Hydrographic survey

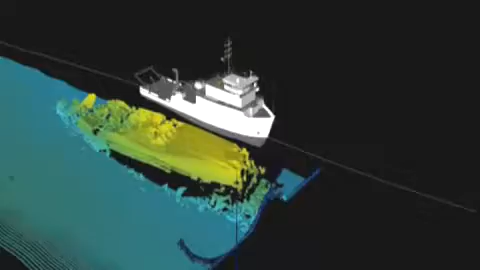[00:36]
making seafaring safer and revealing extraordinary new landscapes.
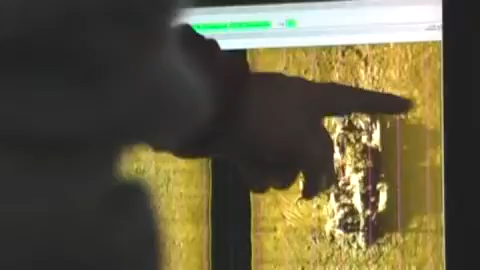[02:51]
We use an echo sounder to measure the depth of water and the modern echo sounders that we've got these days, not only do they look underneath the vessel, but they look out to the side as well.
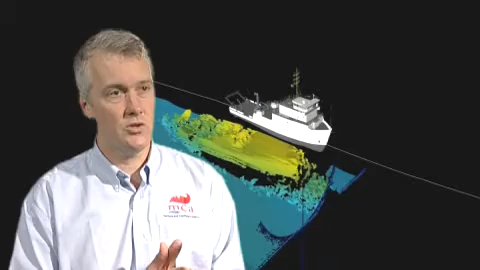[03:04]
So we can ensure that even areas where the vessel hasn't directly gone over, we can get acoustic energy back, we can measure the depths in those areas,
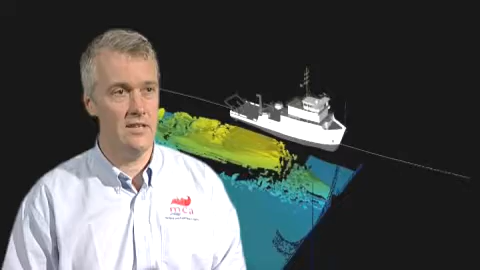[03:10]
so we leave no stone unturned when we do the survey. But this isn't the first time MCA hydrographic surveys have discovered historically important wrecks on the seabed.
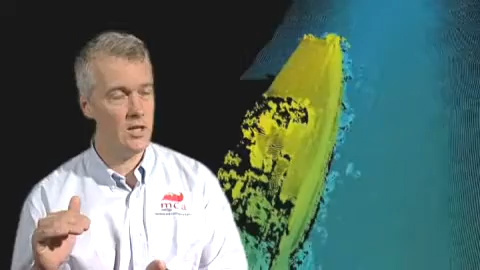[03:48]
So for example, we could be sailing over the top of a wreck and measuring the shoalist point on that wreck, the one that's navigationally significant, and that's all that's important to us. But we're also getting extremely good imagery of that wreck as well, so we're getting a really nice picture of the wreck, which is very interesting to archaeologists for example.